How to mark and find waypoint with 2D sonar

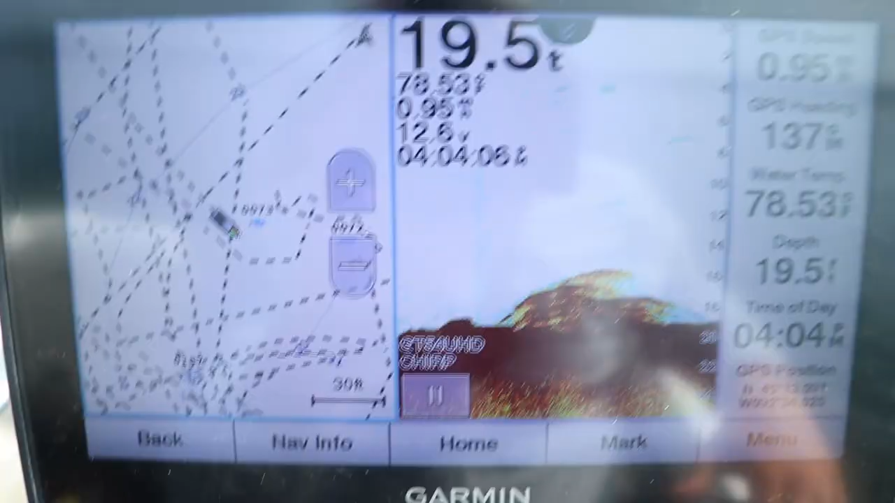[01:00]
On screen: depth 19.5 ft, water 78.53°F
Well, there's brush pile number one, but let's see if we can find one stacked up with some fish.
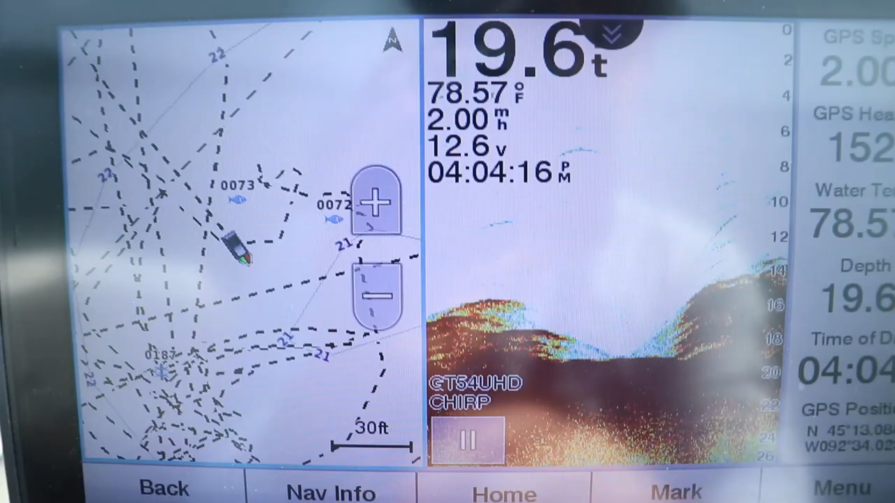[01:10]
On screen: water 78.57°F
Is there fish on top of that one?
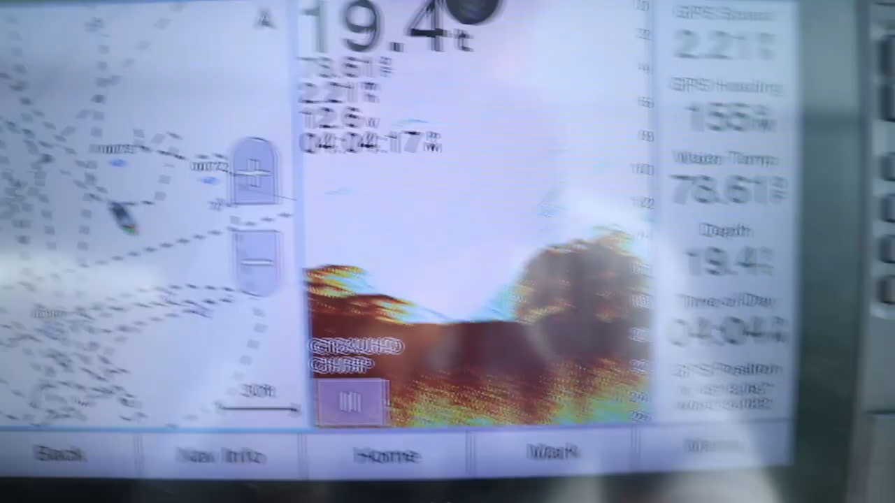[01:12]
There might be some fish on top of that. Oh yeah, there's a few fish on top of that one.
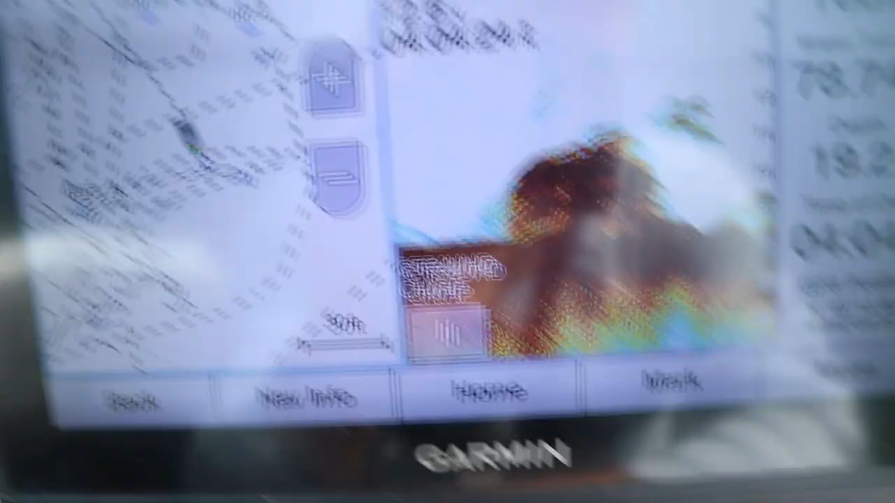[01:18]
I'm going to screenshot this for you.
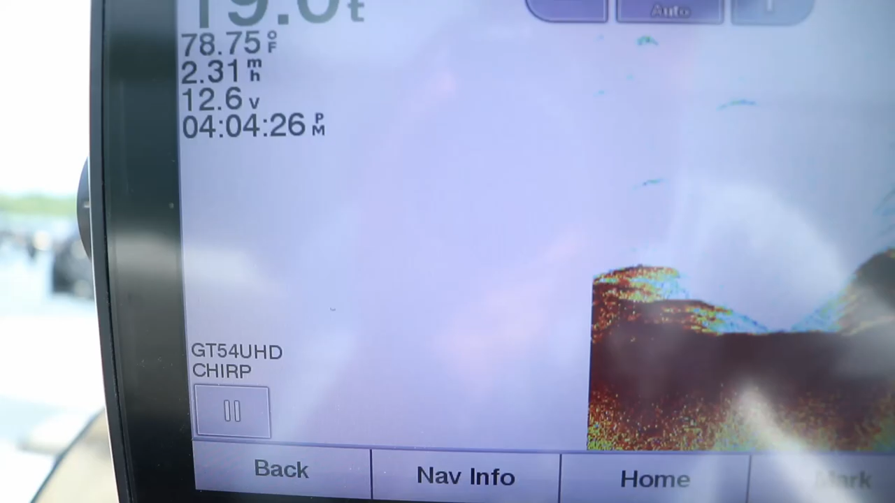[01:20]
On screen: water 78.75°F
There's some fish on top of that one.
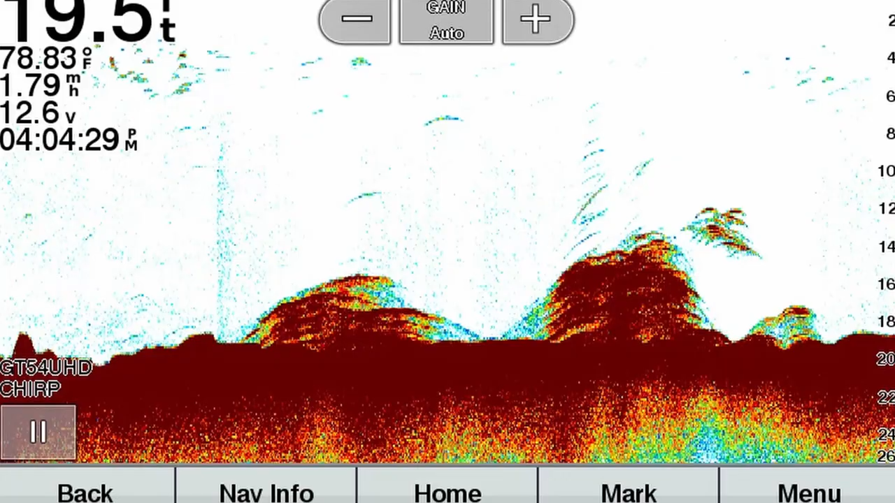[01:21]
On screen: water 78.83°F
We'll mark that and throw a buoy marker on that.
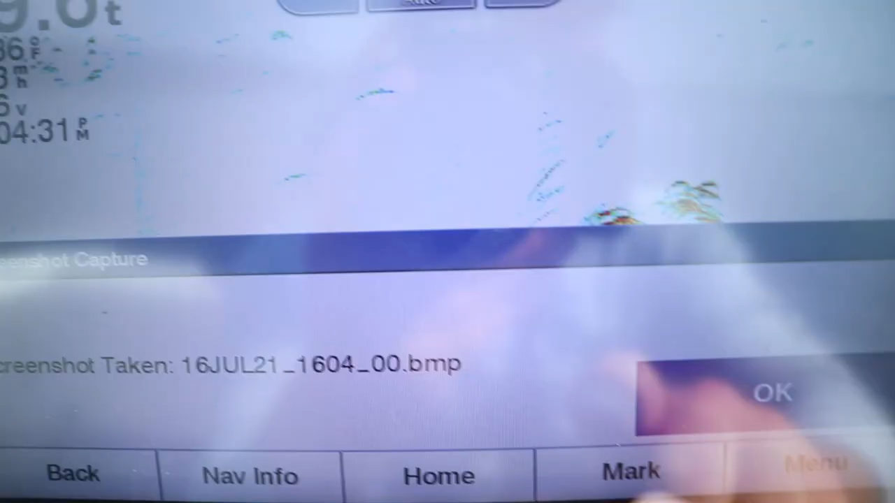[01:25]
So, to mark this with your waypoint, this is a Garmin 93SV UHD.
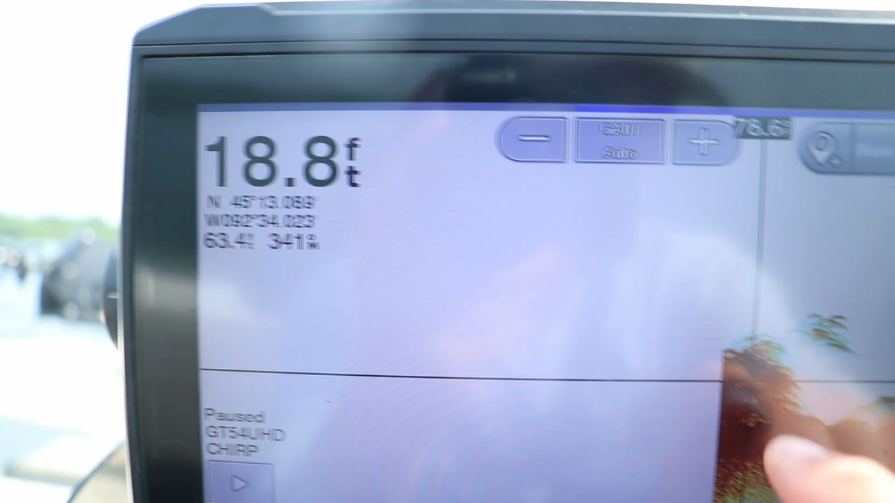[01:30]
On screen: depth 18.8 ft
I'm just going to put the crosshairs right on it, and I'm going to hit the mark button.
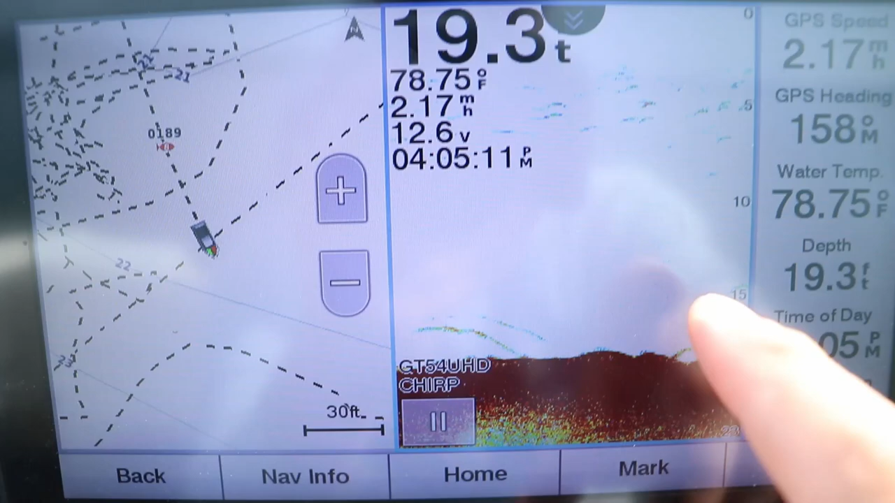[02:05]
On screen: depth 19.3 ft, water 78.75°F
I'm going to throw it in reverse and throw that buoy out.
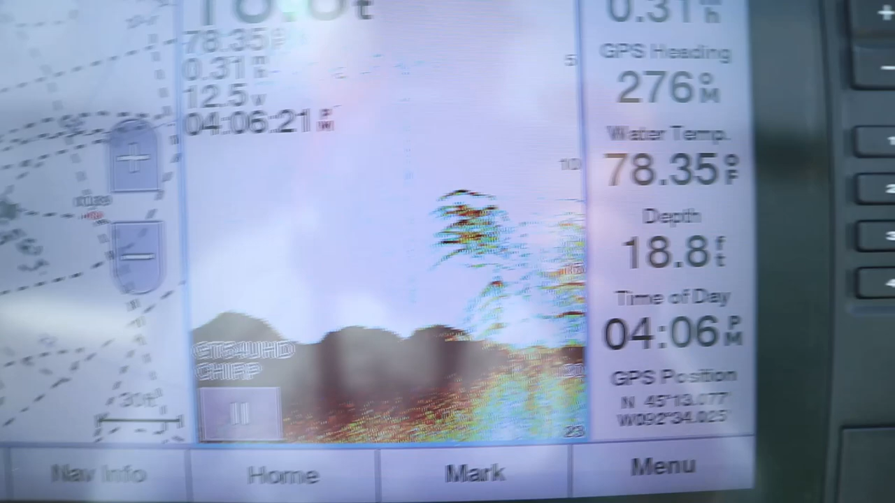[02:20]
On screen: depth 18.8 ft, water 78.35°F
And now we're going to throw the buoy out, because we're right on top of the school right there.
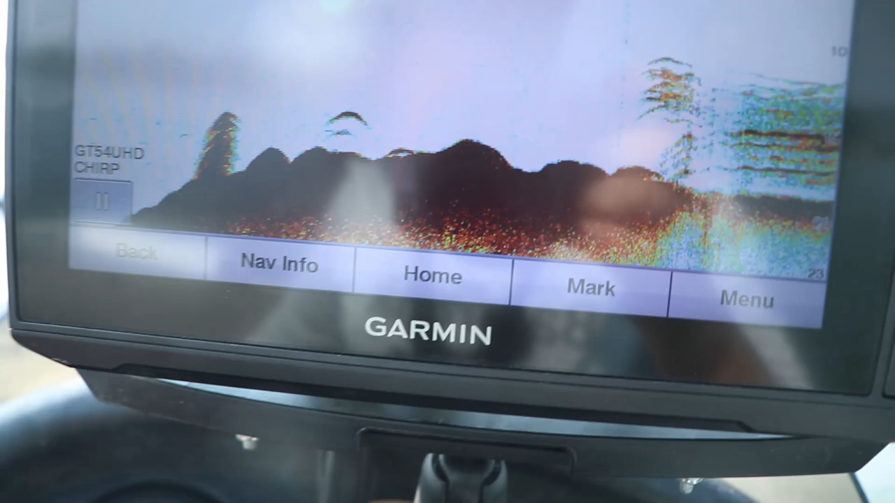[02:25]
Go ahead and toss this buoy out right behind my, right where my transducer is.
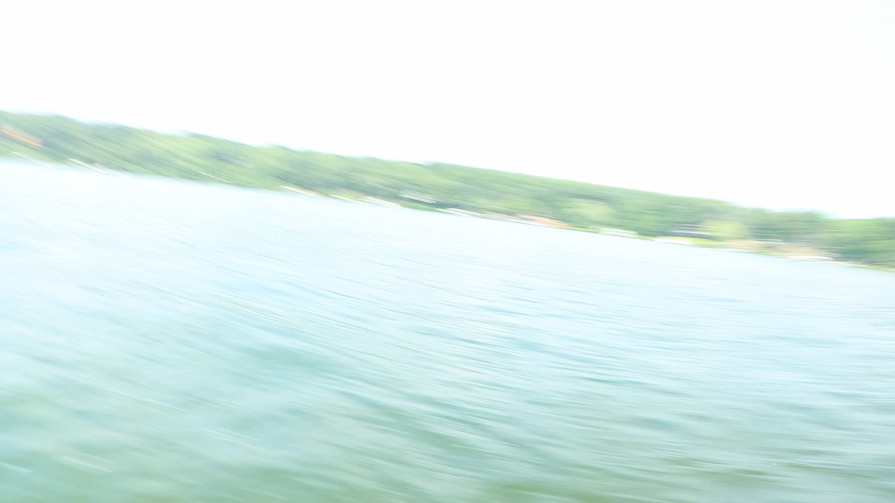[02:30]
My transducer is on this side of the boat, so there goes the buoy.
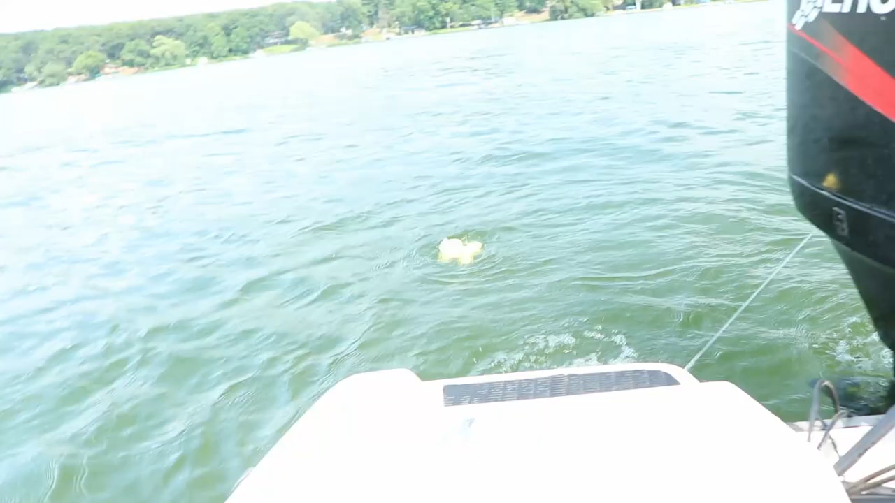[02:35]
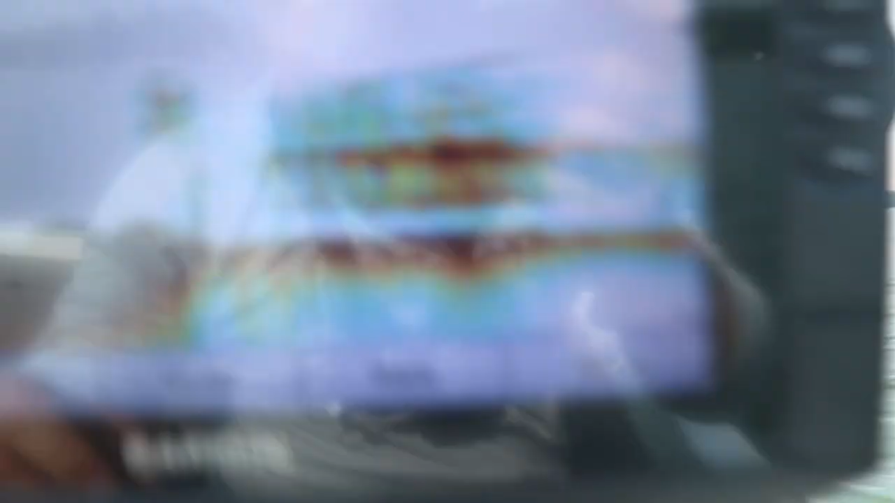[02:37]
And there are a ton of fish down there.